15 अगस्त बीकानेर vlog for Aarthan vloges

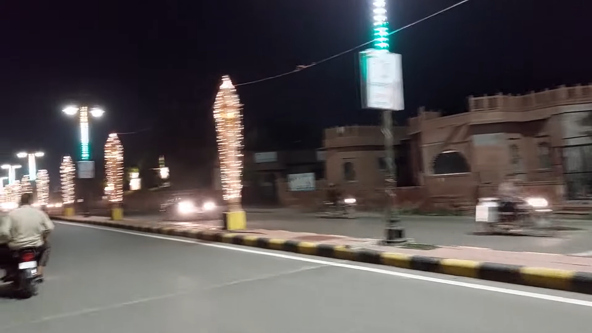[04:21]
गाड़ी पे आगे जा रहे हैं, तो ये देखिए पूरी की पूरी रोड सजाई गई है जो कि फोर्ट की ओर जाती है।